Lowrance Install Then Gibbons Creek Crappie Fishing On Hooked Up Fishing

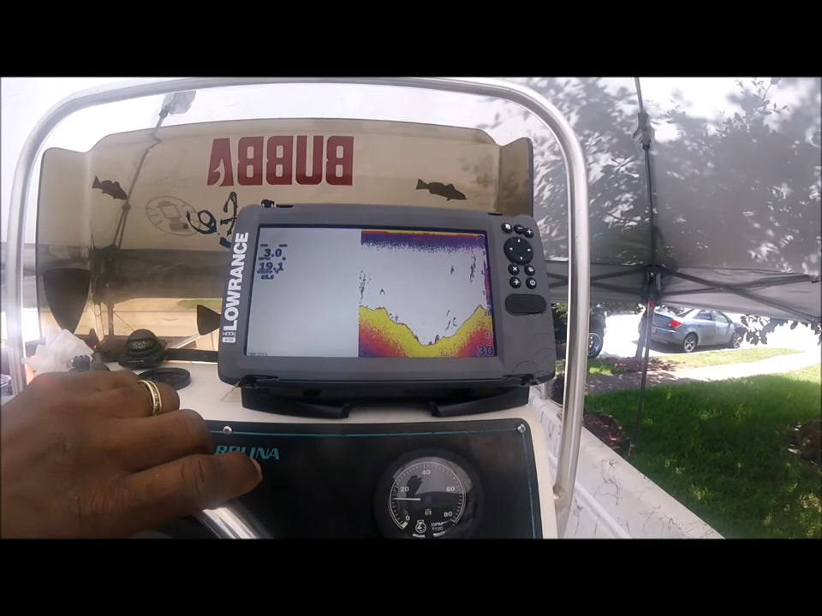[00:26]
Showing you once again. Fish on top of structure.
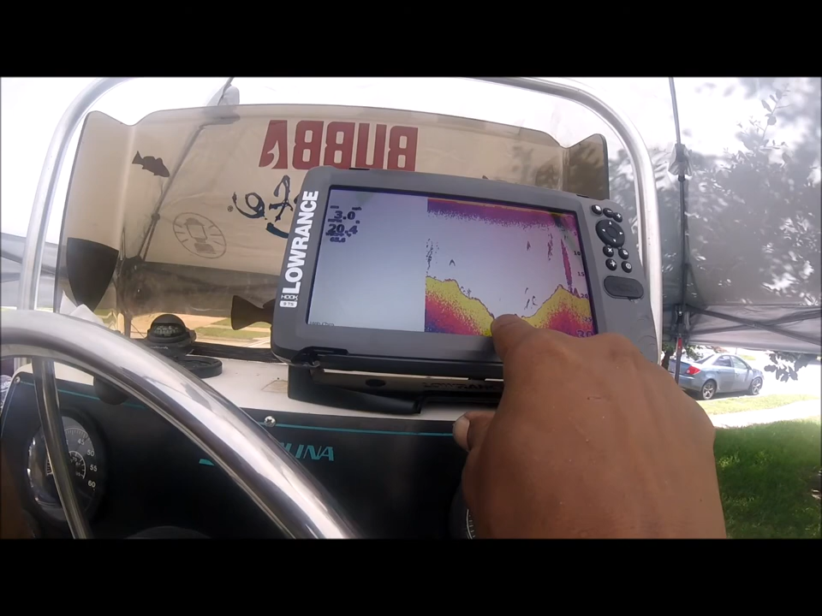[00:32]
Fish above structure. Those arches of fish. That's your structure.
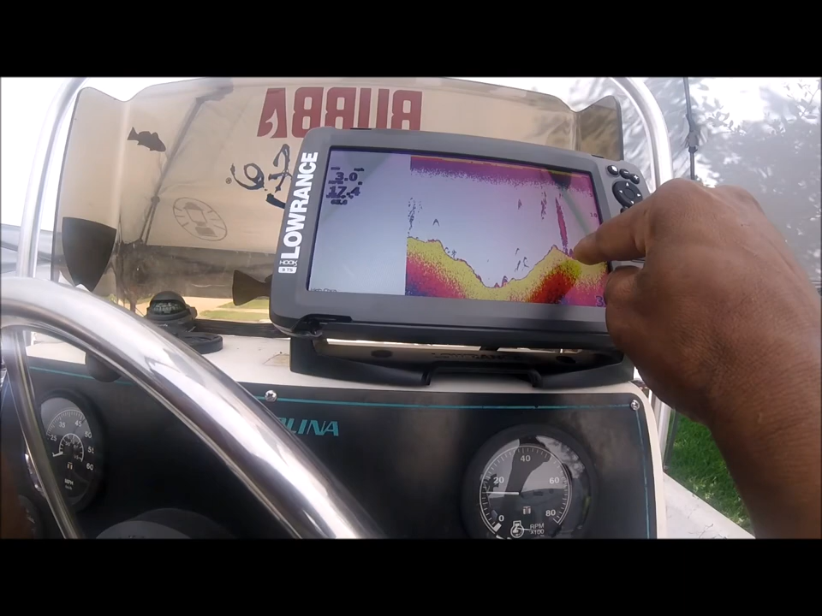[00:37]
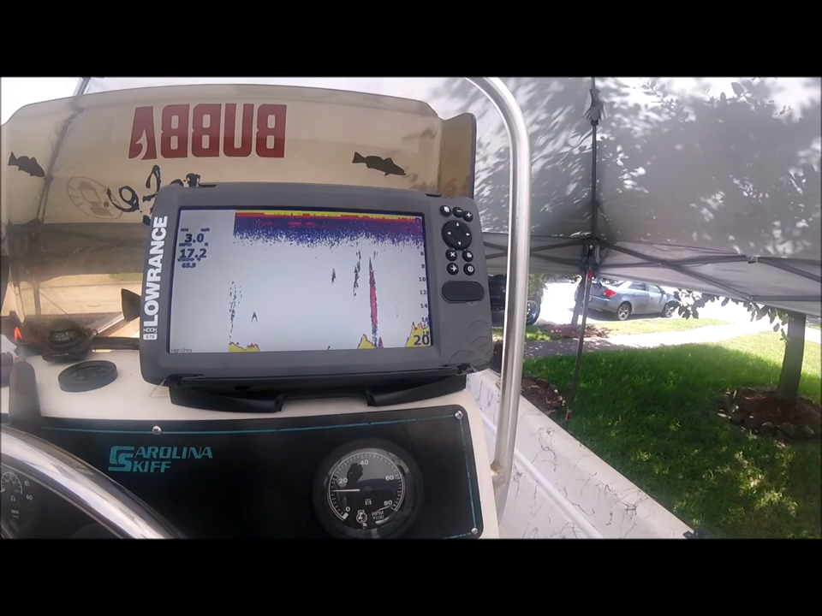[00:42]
You can change it to a different mode if you want to. Instead of, you know, that, you can show your fish.
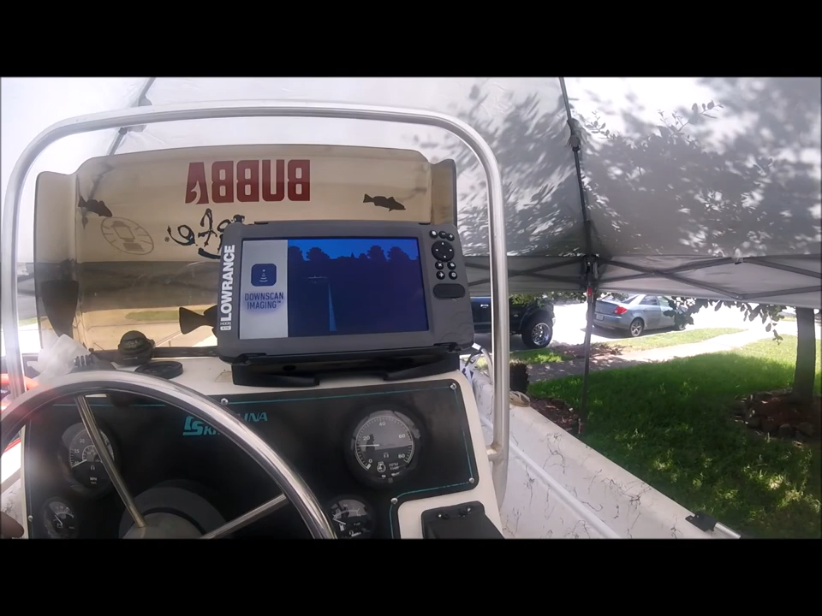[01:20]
Down scan imaging, partner, where you can shoot straight down, pick up stuff,
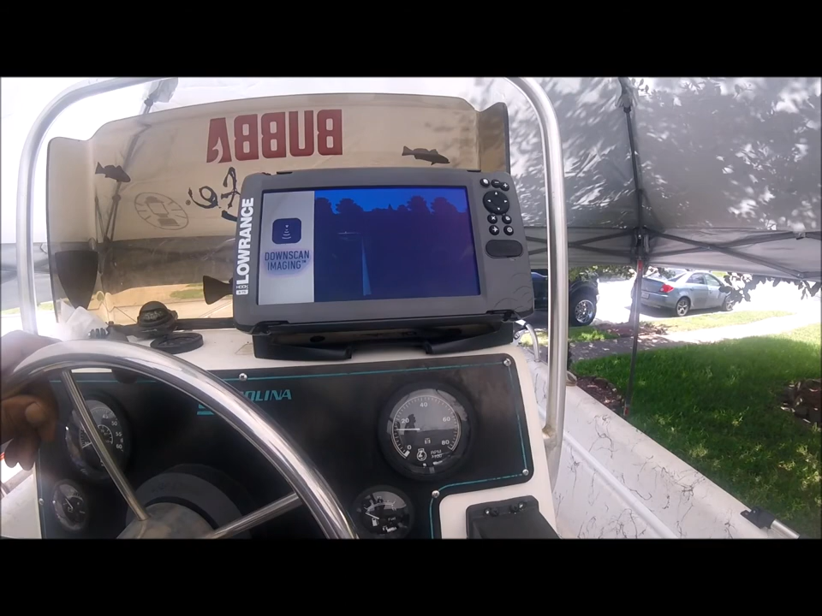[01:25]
structure scan.
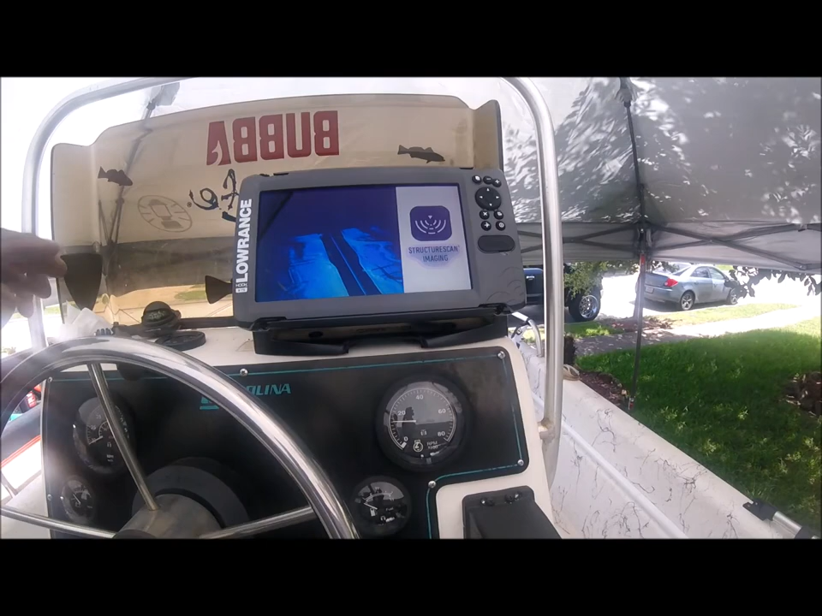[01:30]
That way you ride and you see what's on both sides of you.
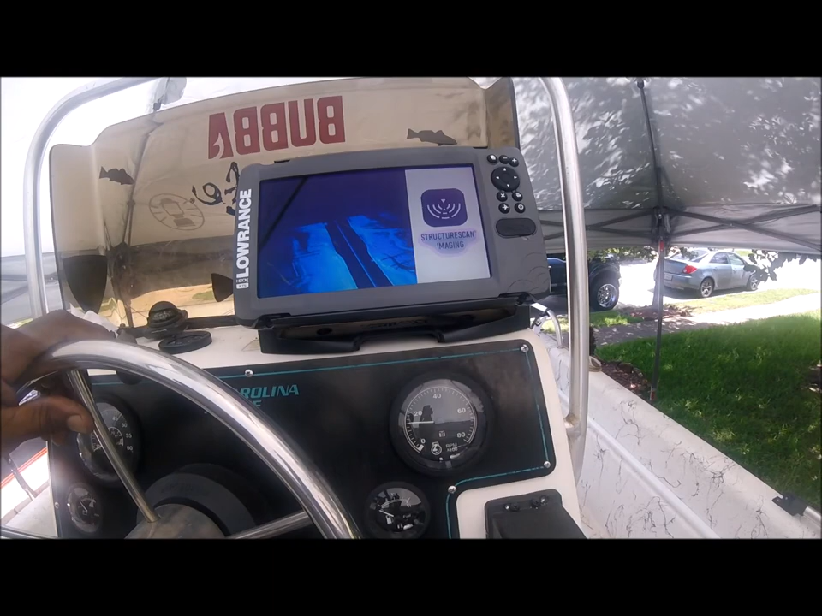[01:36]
That's your side scan.
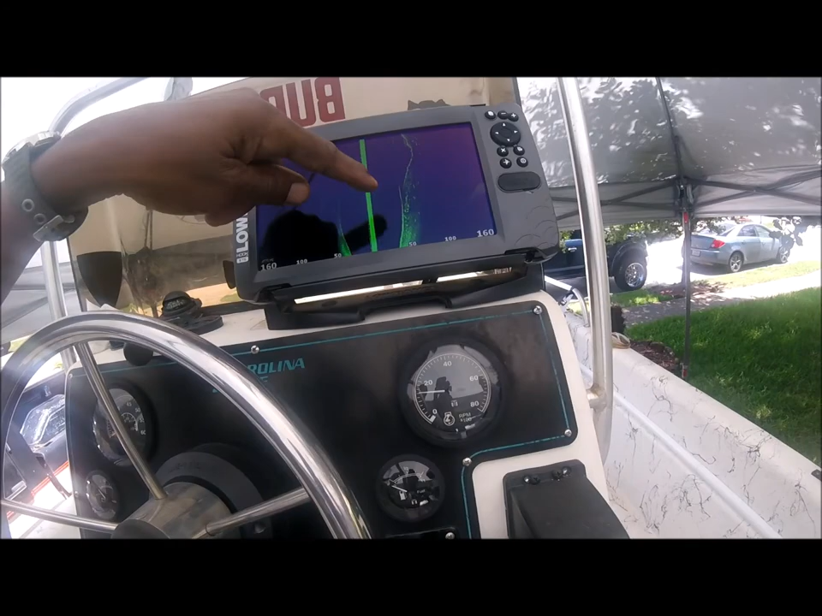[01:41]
You see rocks, whatever you fish, to the left or to the right, by what you see on the side of you when you're running through.